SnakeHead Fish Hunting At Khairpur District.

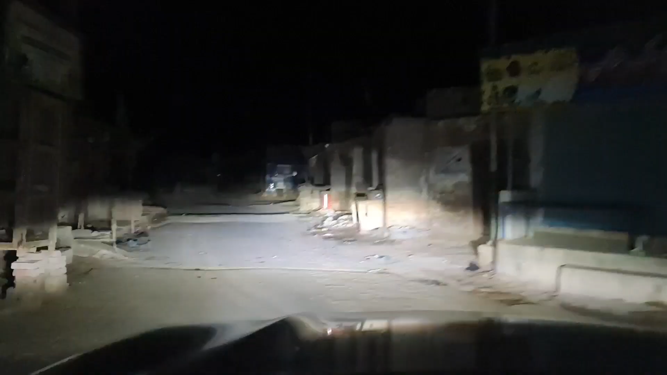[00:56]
کیا ہوتا ہے اب ہم جام صاحب شہر کے اندر پہنچ چکے ہیں اور یہاں کا درجہ رہت تقریباً دس سینٹی گریٹ ہے سردی ہو رہی ہے